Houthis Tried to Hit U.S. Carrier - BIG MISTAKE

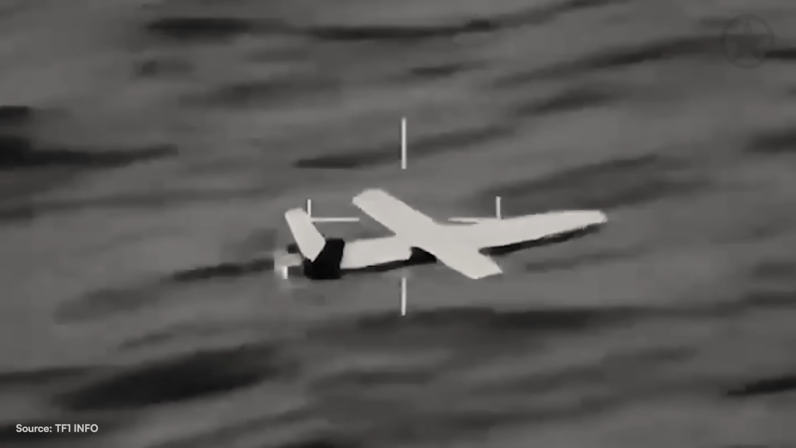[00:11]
Launched from deep inside Yemen, one drone banked high while the other flew low, trying to sneak beneath U.S. radar coverage.
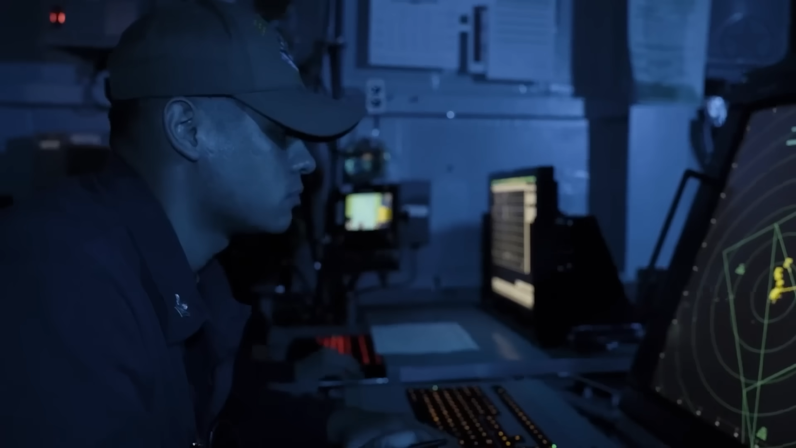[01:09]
However, while this might seem like a long time, both drones have features enabled that aim to defeat the Navy's ability to take them out.
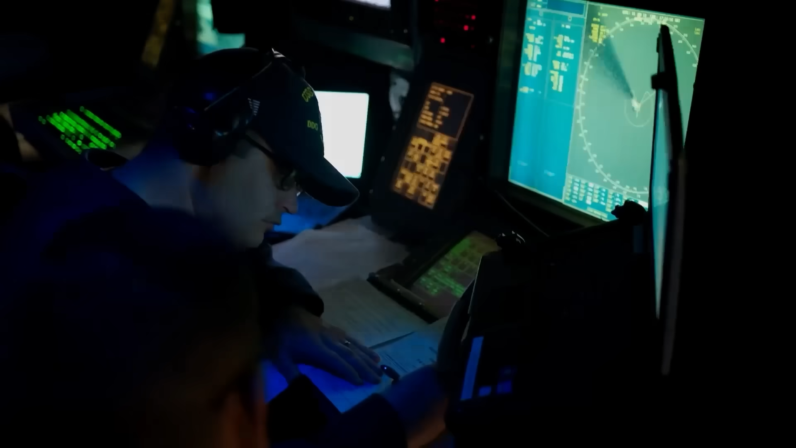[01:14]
The first to spot the incoming threats wasn't the Truman itself,
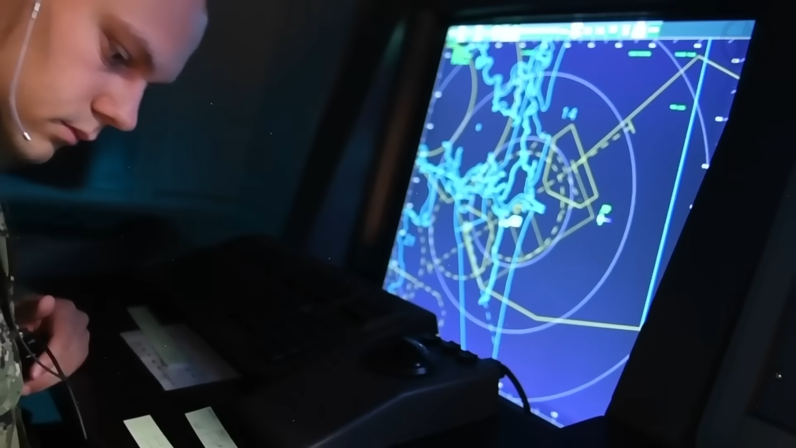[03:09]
This small RCS makes tracking hard for most radars, but not SPY.
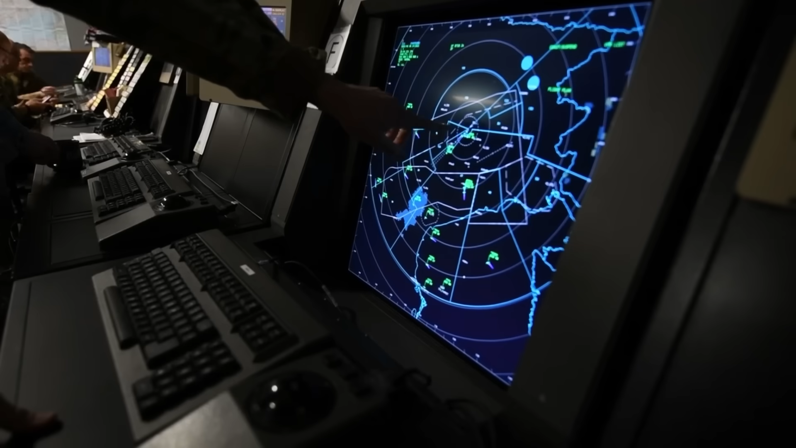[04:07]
But despite this advanced tactic, SPY knows exactly where these drones are, so it can begin its next phase, track. In the track phase, SPY continues to blast the targets with continuous radar waves and gets ever-increasing data.
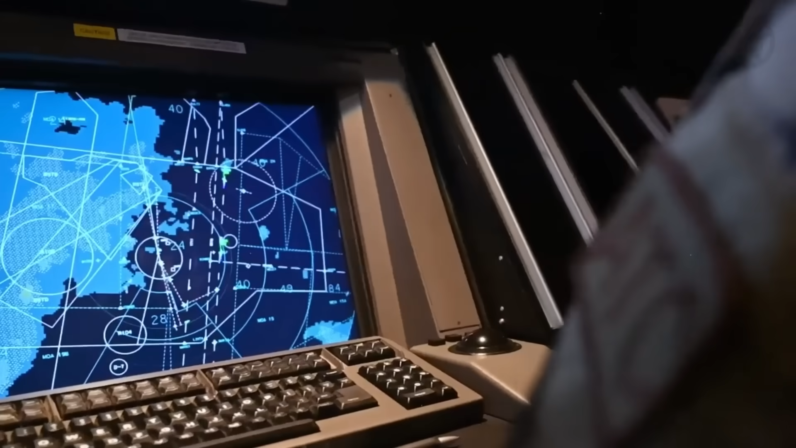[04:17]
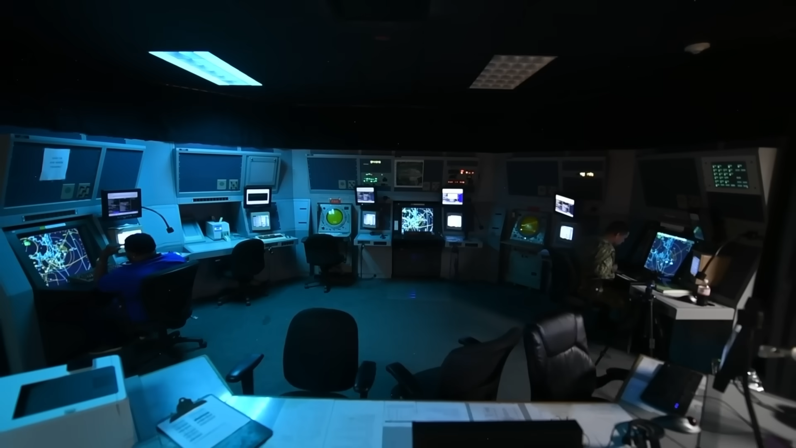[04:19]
SPY then passes these to supercomputers called Command and Decision.
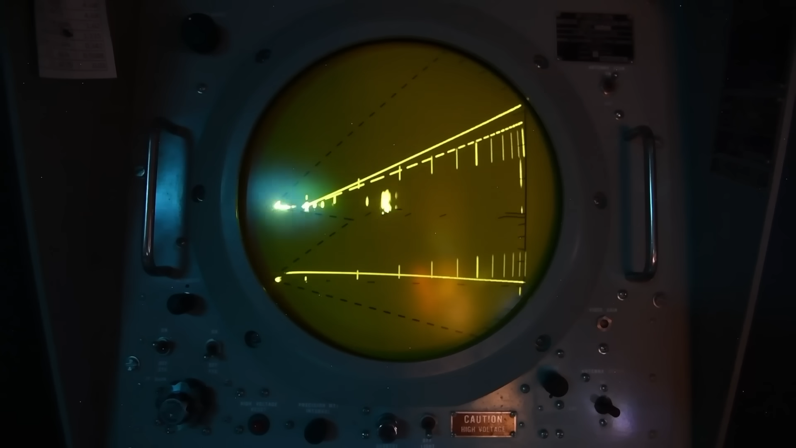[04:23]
Known as CND for short,
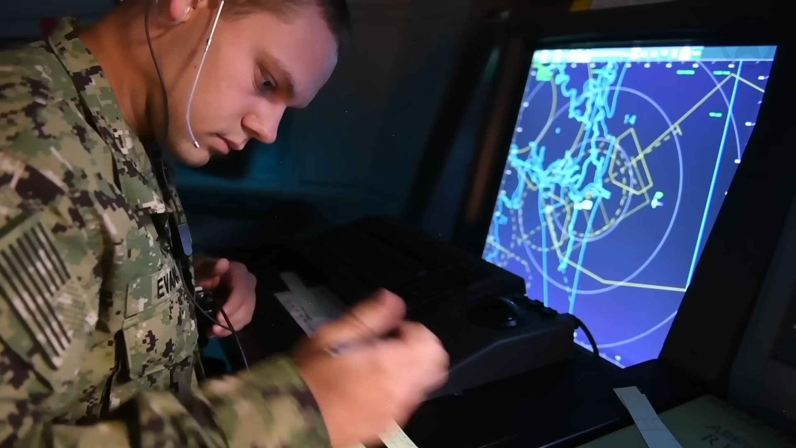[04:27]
these computers are performing millions of calculations a second on more than 100 different contacts.
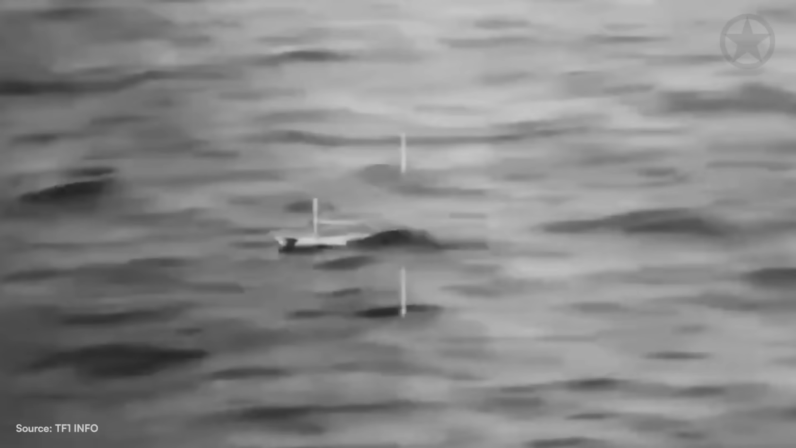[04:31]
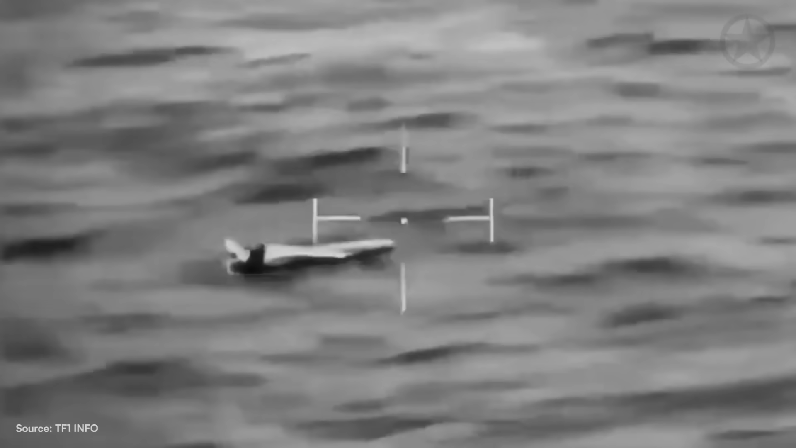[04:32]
Even though each drone is traveling at 250 kilometers an hour,
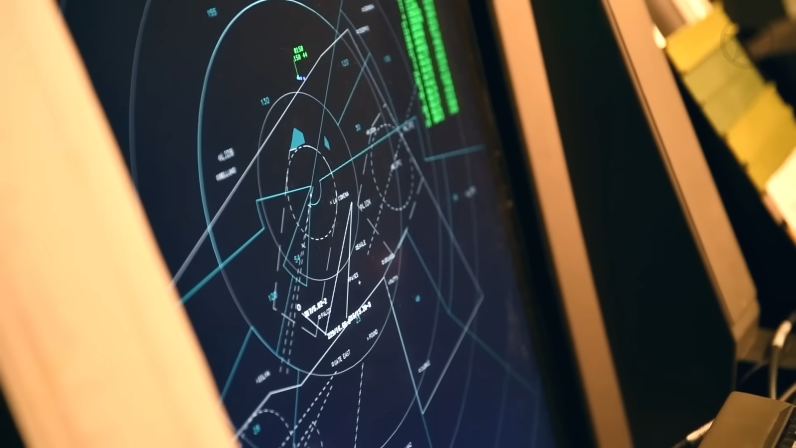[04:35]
Aegis can handle all these updates on targets moving faster than the speed of sound.
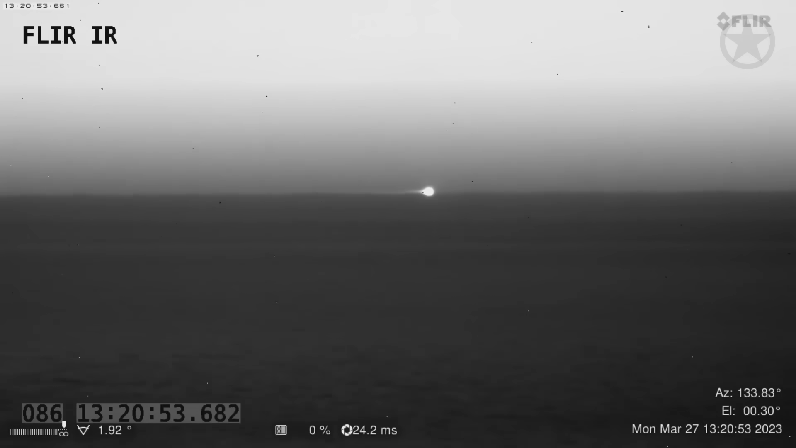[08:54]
As the SM-2 streaked toward it, the drone suddenly banked to avoid being hit. But it was too late.
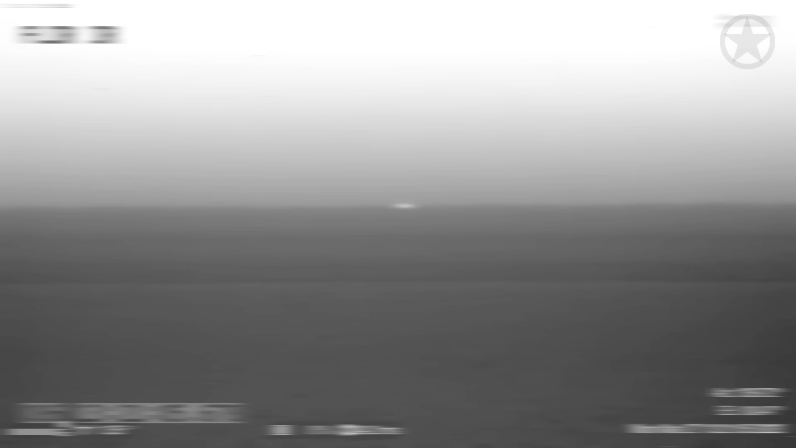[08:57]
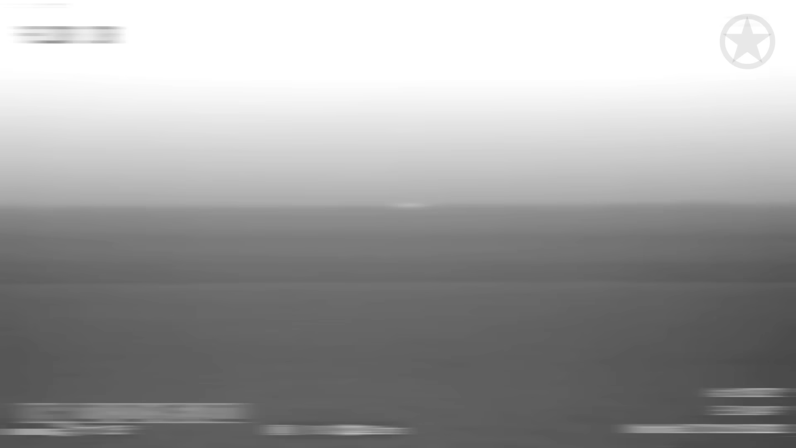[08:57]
The SM-2 suddenly dropped altitude and detonated just ahead of the Samad's nose cone.
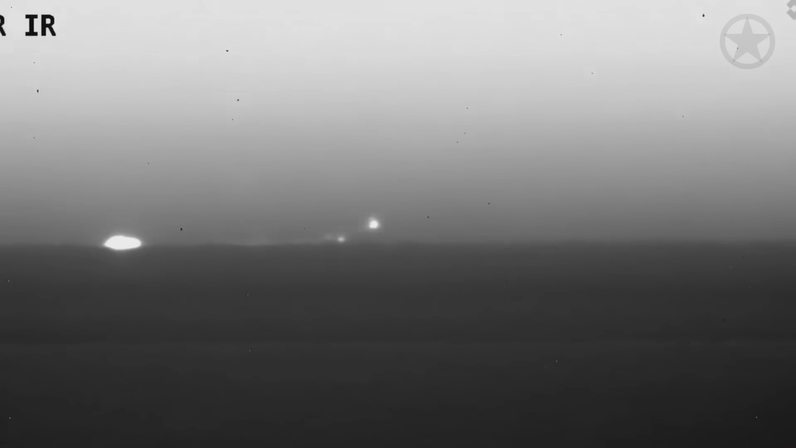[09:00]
Metal fragments shredded the airframe, and what remained cartwheeled into the sea, vanishing beneath the waves.
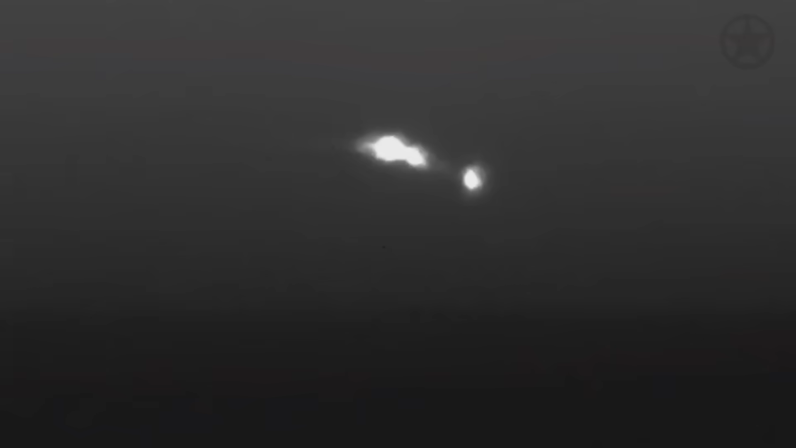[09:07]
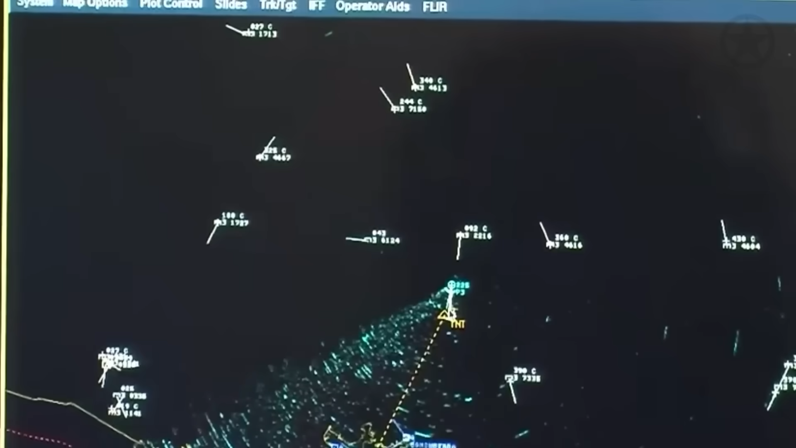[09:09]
After the SM-2s detonated, Spy continually reassessed the debris field to see if there was anything left that could still be a threat.
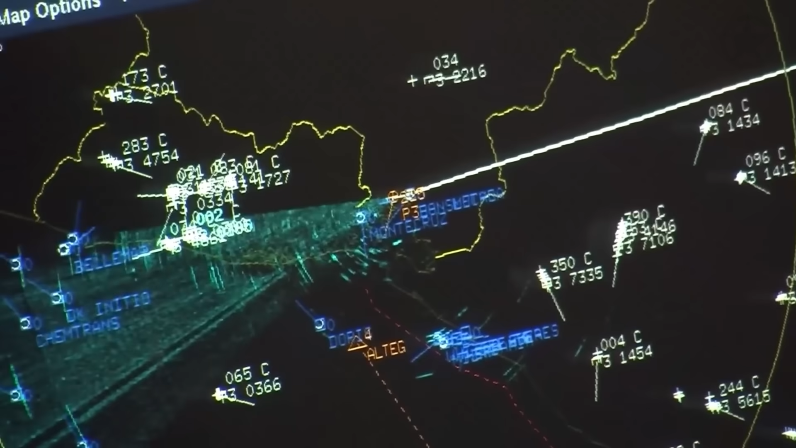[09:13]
As long as something meets the course, speed, and profile of known hostile missiles, drones, or aircraft,
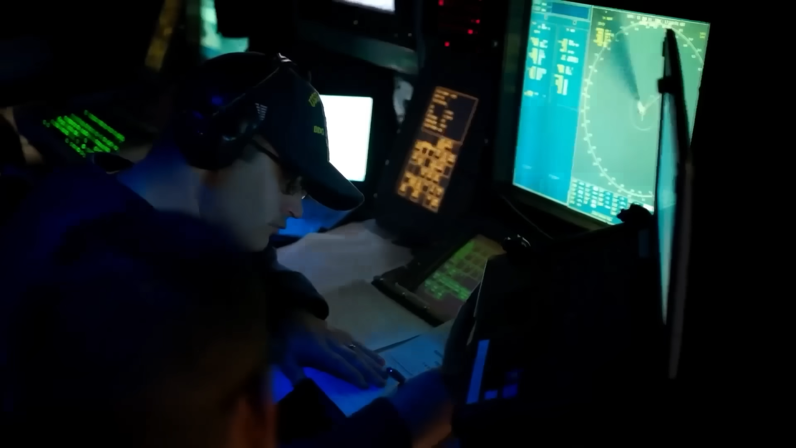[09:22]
Aegis and the crew for that matter can still view it as a threat.